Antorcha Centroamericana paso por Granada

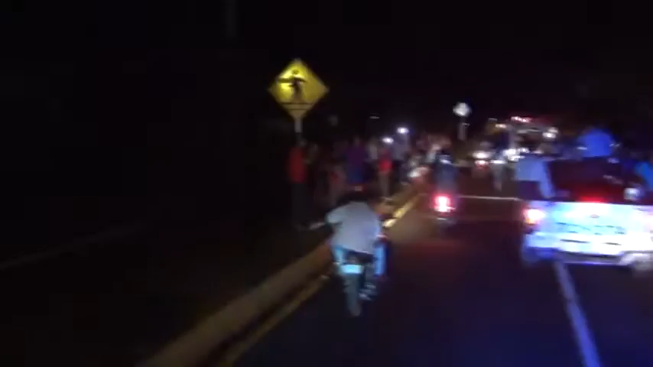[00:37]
La Antorcha salió de la ciudad colonial a esto de las 11 de la noche, para continuar con su recorrido por los municipios que conforman el Departamento de Granada.